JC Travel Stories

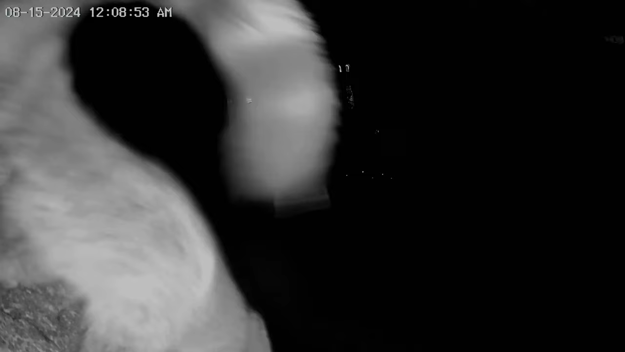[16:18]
Indigenous to Jalisco, Mexico And I've seen one in Arizona also
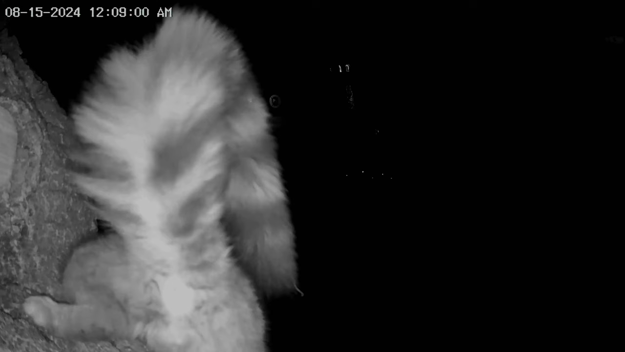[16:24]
This is my security camera At my home in Ajijic, Mexico This is slow motion now so that you can get a good look at it